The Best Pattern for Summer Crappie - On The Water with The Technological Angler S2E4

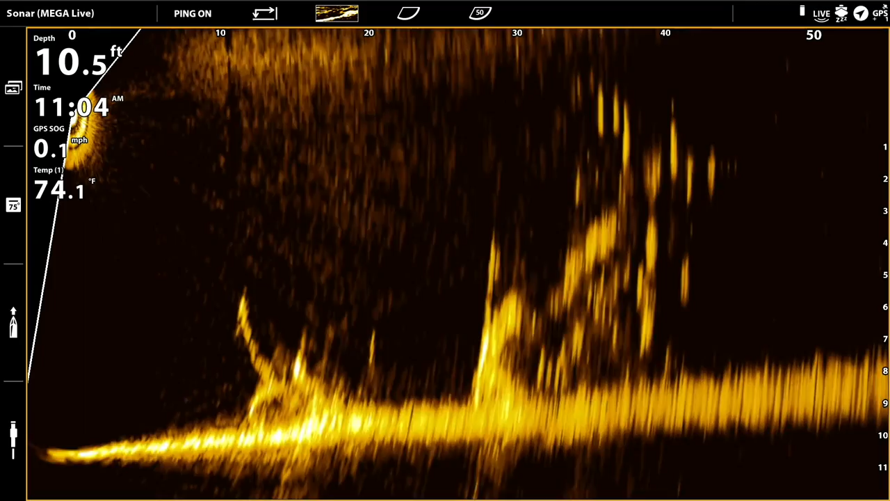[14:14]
On screen: depth 10.5 ft, water 74.1°F
You'll be able to see the fish that are moving around within that relatively narrow Mega Live imaging beam. And if you place your bait with inside that beam, you'll be able to see your bait moving through the structure and the fish that are interacting with it. Now, if we're fishing in relatively shallow water, say 12 feet or less,
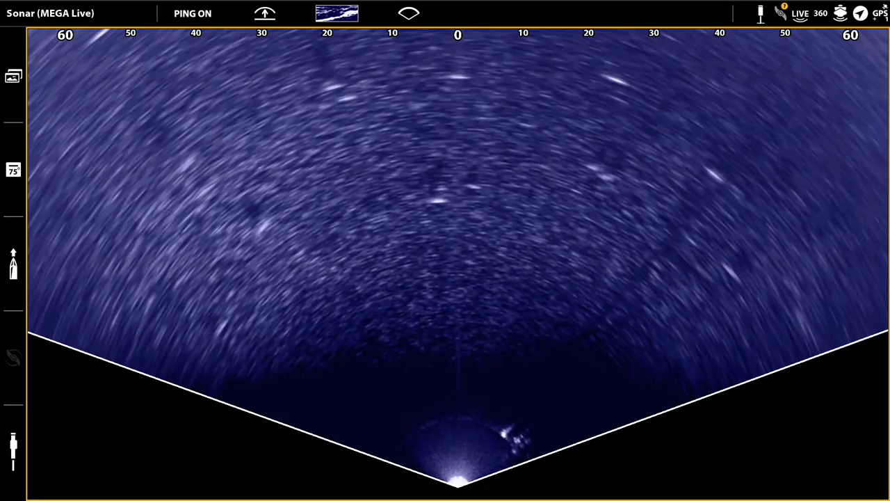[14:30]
but to open up and see what's in your entire casting window. In landscape mode, of course, we flip that Mega Live transducer out on its side
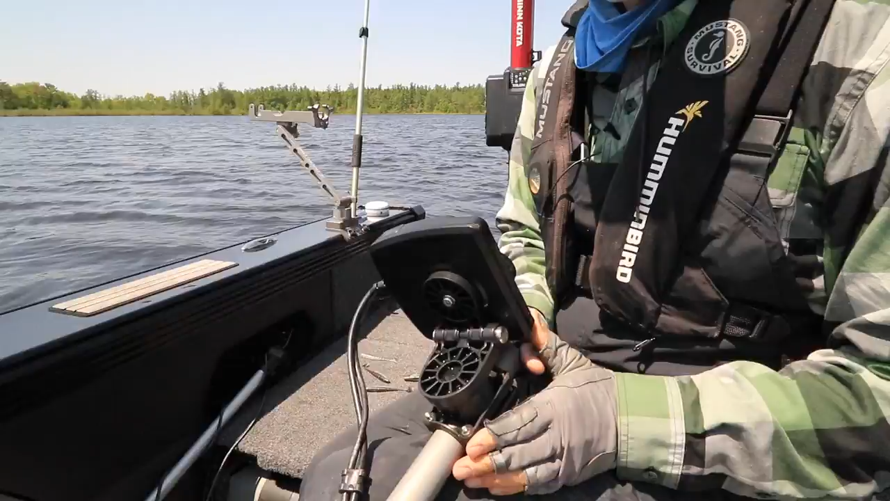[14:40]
so that it projects the live imaging beam horizontally into the water rather than vertically. And as a result, the live image we get with landscape mode isn't just a tiny slice of the water column, but instead it's a giant wedge,
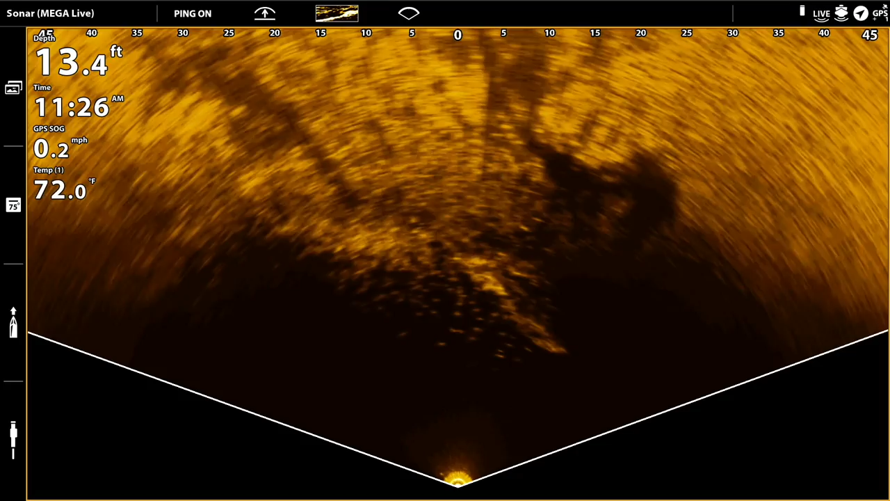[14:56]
On screen: depth 13.4 ft, water 72.0°F
140 degree wide wedge that allows us to see the bottom, structure, and fish moving around again in real time.
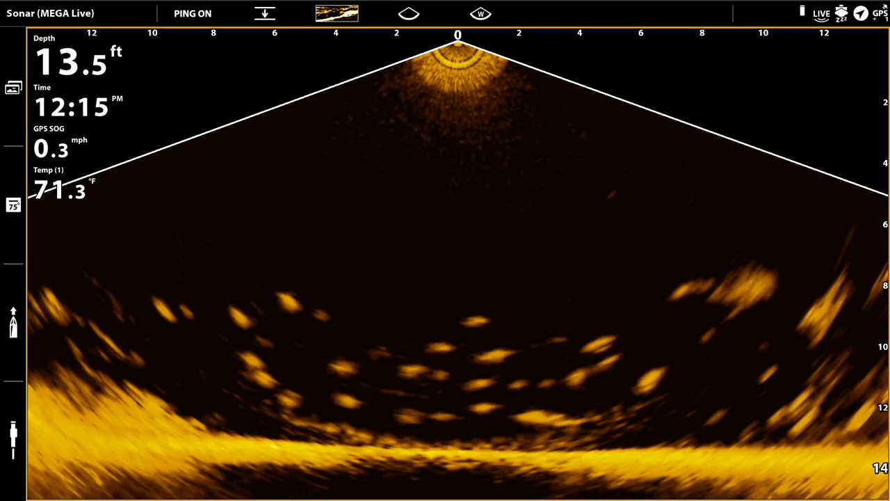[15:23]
On screen: depth 13.5 ft, speed 0.3 mph
the fish moving around in real time, and of course your jig. Even the smallest presentations show up very,
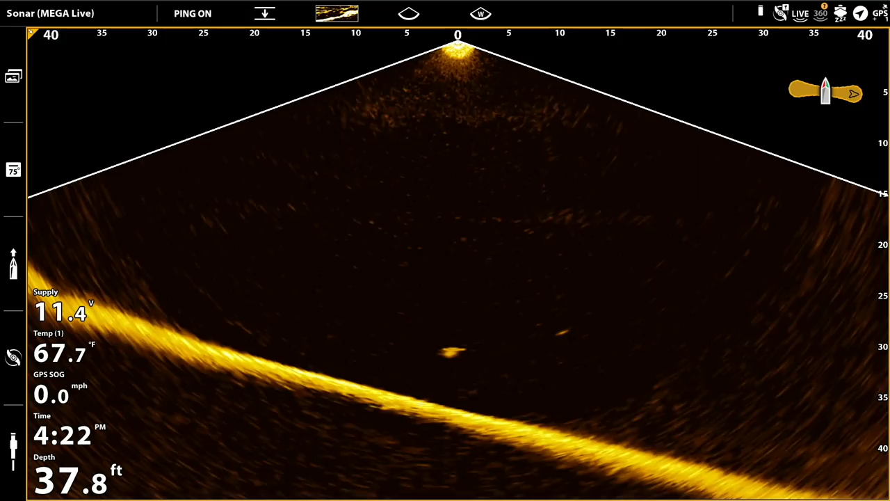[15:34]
On screen: depth 37.8 ft, water 67.7°F, speed 0.0 mph
very well in the down mode for Mega Live imaging at depths as much as 40 feet or even more. So while you're actively fishing, be sure to make use of one or more
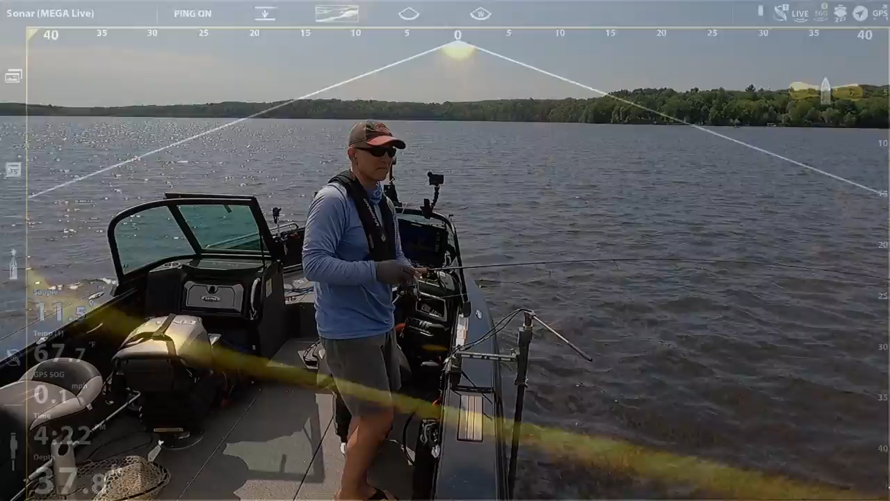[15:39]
of those mega live imaging modes as your real-time fishing tool.
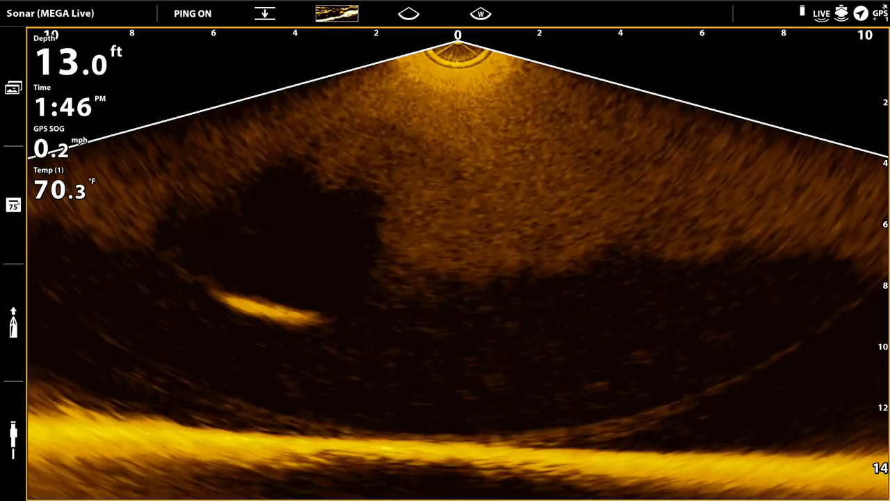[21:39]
On screen: depth 13.0 ft, water 70.3°F, speed 0.2 mph
like a pike or a walleye or something like that, then that